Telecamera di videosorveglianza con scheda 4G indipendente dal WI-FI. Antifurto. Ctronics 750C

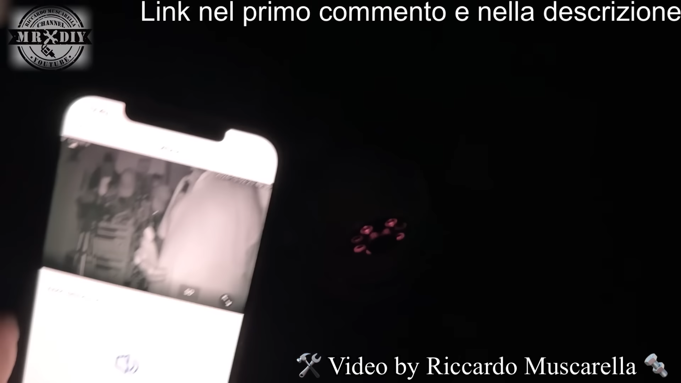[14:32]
vediamo se in questo modo mi segue si anche con gli infrarossi mi sta seguendo